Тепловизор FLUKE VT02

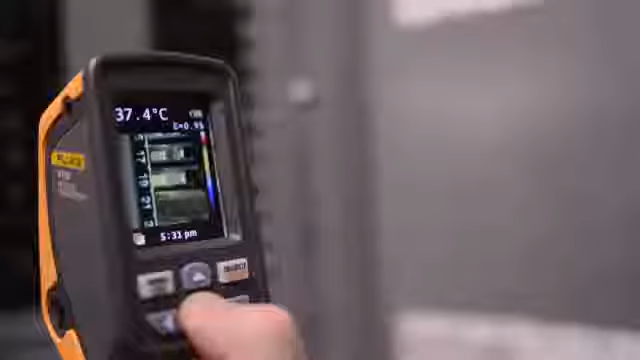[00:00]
On screen: spot 37.4°C
Визуальный инфракрасный термометр Fluke VT02 — это революция в области измерения
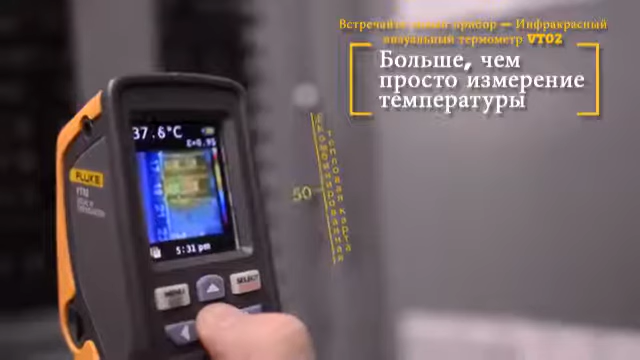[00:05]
On screen: spot 37.6°C
температуры благодаря объединению инфракрасного и видимого изображения.
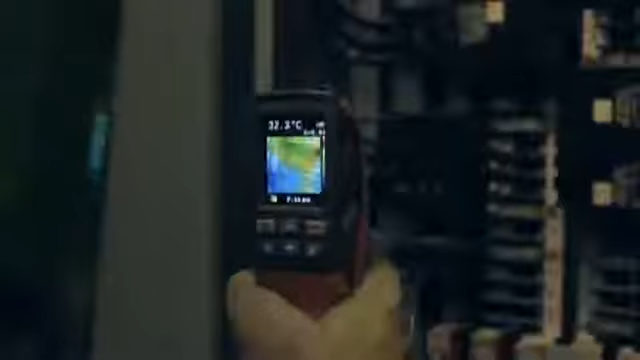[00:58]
Другие подобные технологии оптимально работают на расстоянии не меньше 27 дюймов — 69 сантиметров.
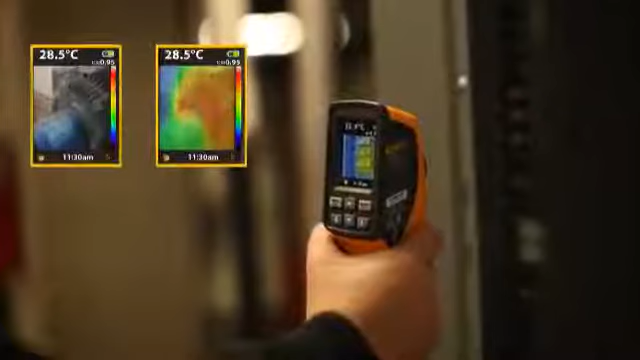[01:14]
On screen: spot 28.5°C
Это позволяет получать комбинированные изображения, которые помогут в диагностике проблемы. Третье.
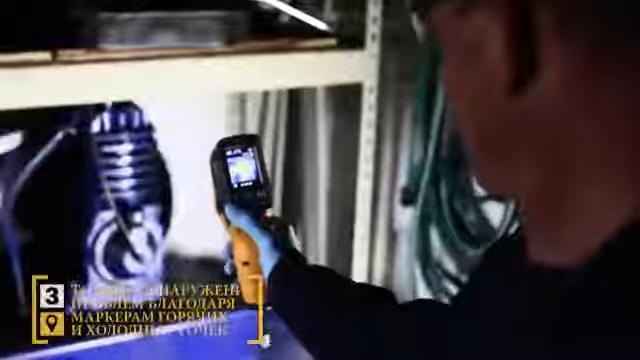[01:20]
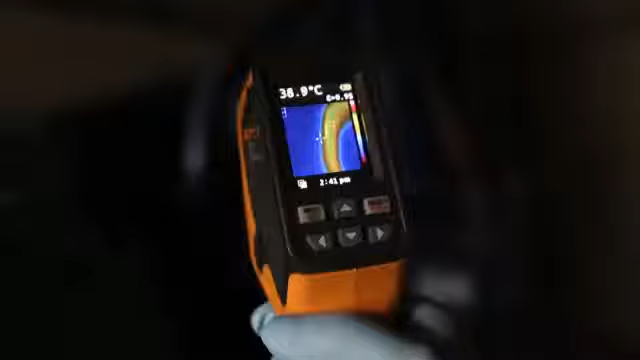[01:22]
Комбинированное изображение VT02 позволяет одновременно отслеживать горячие и холодные точки.
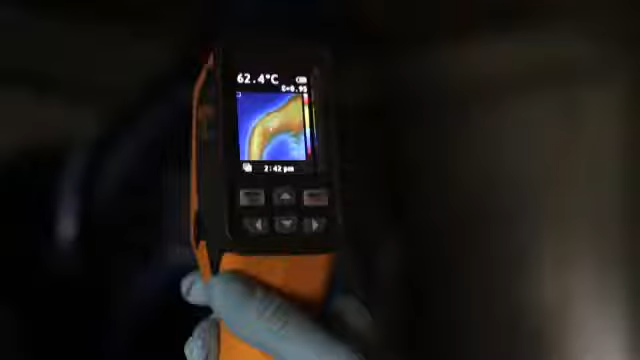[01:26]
On screen: spot 62.4°C
Просто совместите центральную точку с любым из маркеров и снимите точные показания там, где вам нужно.